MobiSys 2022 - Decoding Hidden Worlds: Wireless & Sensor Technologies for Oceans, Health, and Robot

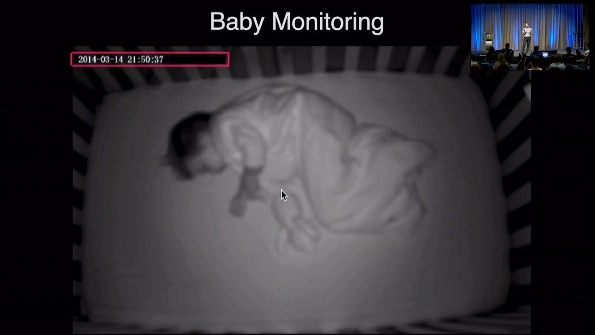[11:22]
If you look in the top left, you see that time is passing, but when you look at it, all you see is a still image. And so we took this device, we took this baby monitor, and we augmented it with the output of our device. And when we did that, we were able to get the baby's breathing. You can see here the inhale and exhale, and also be able to get the baby's heart rate, which is around 126 beats per minute. And for those of you who've had babies this age, you know that this is a normal heart rate for infants.